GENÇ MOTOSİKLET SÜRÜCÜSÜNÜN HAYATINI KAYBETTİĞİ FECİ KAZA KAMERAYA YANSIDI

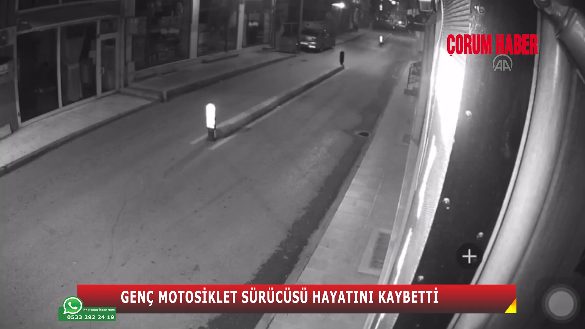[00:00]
Çorum'da gece saatlerinde meydana gelen motosiklet kazasında ağır yaralanan 23 yaşındaki genç kaldırıldığı hastanede hayatını kaybetti. Kulaksız 1. sokakta seyir halinde olan Yasin Karabıyık'ın kullandığı motosiklet yolun kenarında park halindeki otomobile çarptıktan sonra devrilip sürüklendi. Çevredeki vatandaşların ihbarı üzerine olan yerine polis ve sağlık ekipleri sevk edildi. Sağlık ekiplerince kaza yerinde ilk müdahalesi